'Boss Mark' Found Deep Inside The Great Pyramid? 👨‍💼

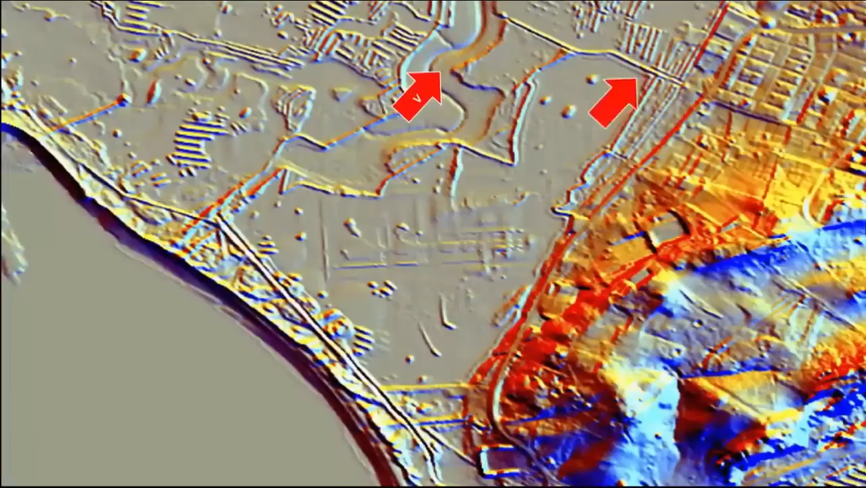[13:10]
Yet interestingly, after said discoveries of the structures,
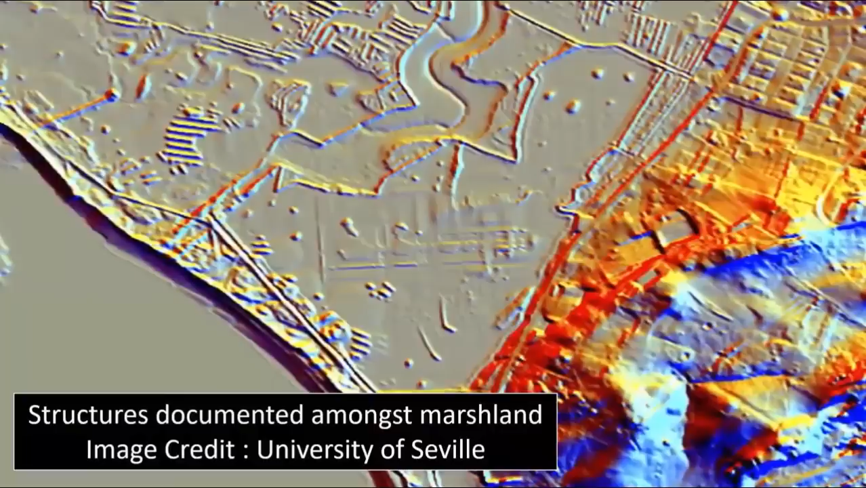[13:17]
they quickly and simply delimited the entire area, without any further field study or investigation whatsoever. Could this rapid delimitation of the area, in regards to the lidar scanning,
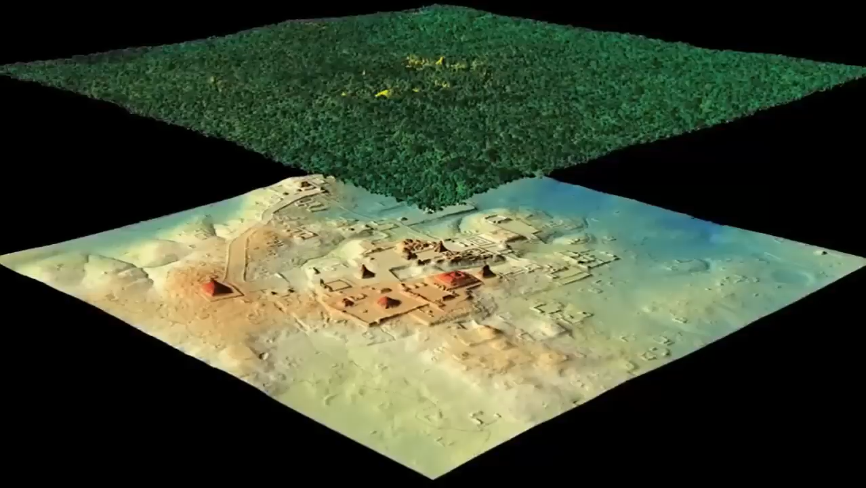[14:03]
Could their reluctance to continue further investigations on
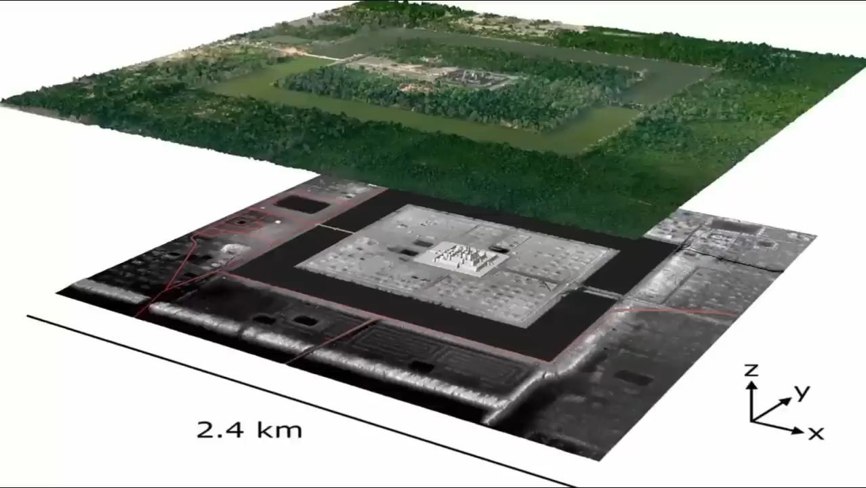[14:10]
a mission which has already clearly cost a lot of funding due to them actually having discovered yet another complexly, intelligently, clearly advanced pre-flood mega-metropolis?
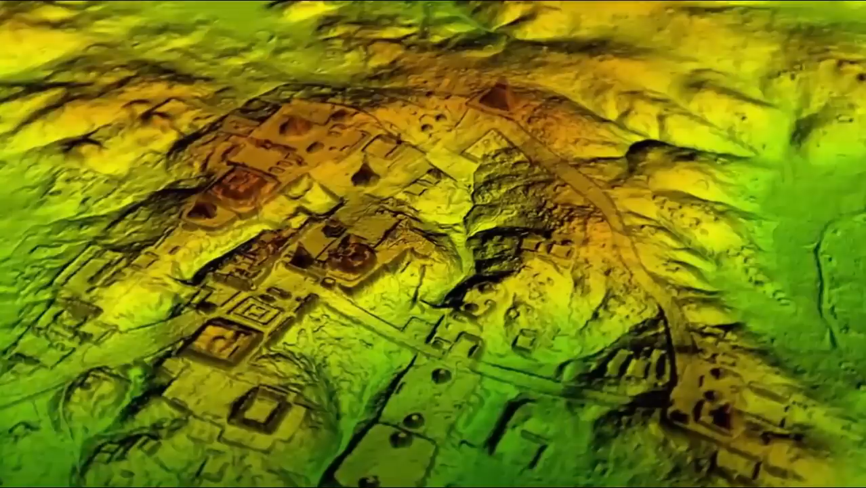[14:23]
Well, we find said possibilities, and the rapid growth of independently owned lidar technology, incredibly exciting!